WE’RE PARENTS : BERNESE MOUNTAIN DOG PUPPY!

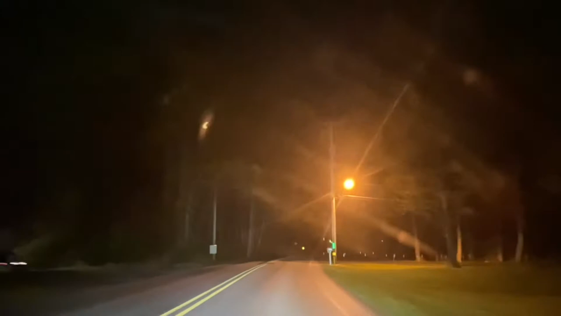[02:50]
since we got off like the main exit, and we're only about 10 minutes away from getting this puppy. But literally the whole way here, guys, it's been like this: no street lights, super rural, mad farmlands, and just like totally different than what we're used to. This house is mega creepy that we just looked at here.